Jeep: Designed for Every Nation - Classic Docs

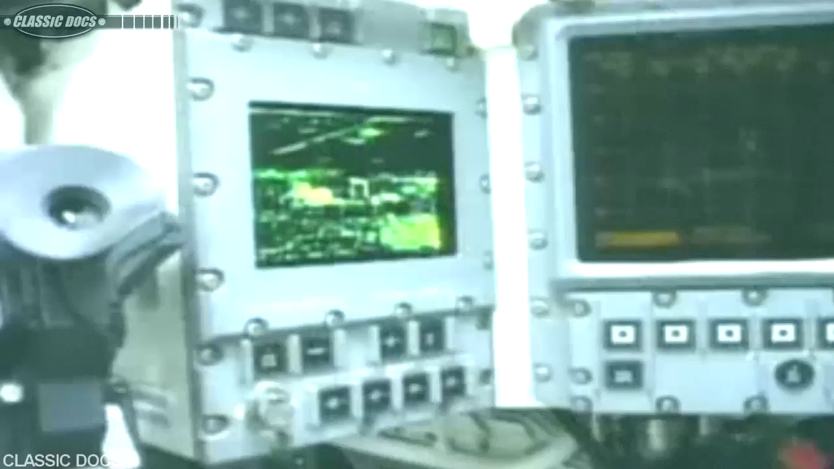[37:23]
and an infrared vision device that enables the crew to see at night.
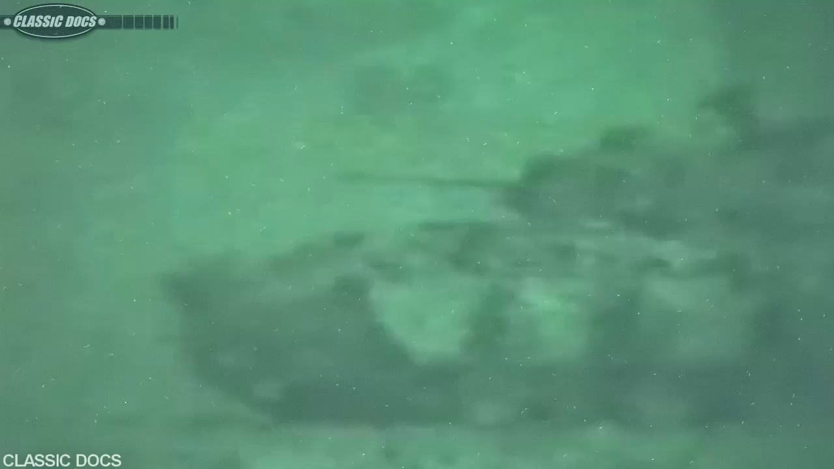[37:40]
With Abrams' sophisticated thermal sights, crews can see enemies from several kilometers at night or during inclement weather.
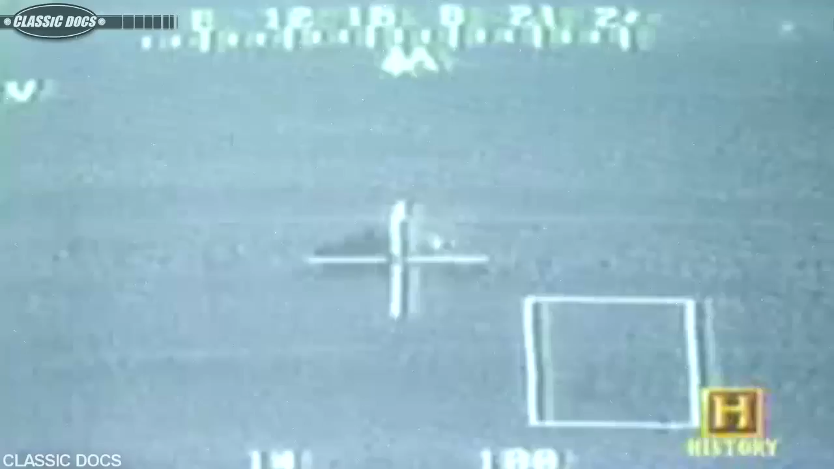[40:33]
tank crews successfully located and destroyed enemy tanks before the Iraqis even detected their presence.